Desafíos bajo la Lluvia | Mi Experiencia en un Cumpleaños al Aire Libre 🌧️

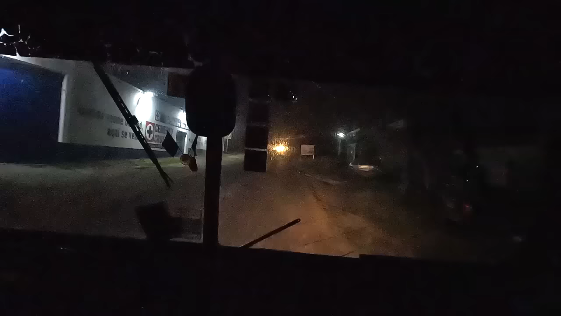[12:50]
Y con estas imágenes, mis amigos, nos pasamos a retirar. Como siempre, muchísimas gracias por ver el video. Chéquense que lo que les dije es completamente cierto. El camino está completamente oscuro. Pero pues esto nomás una parte en lo que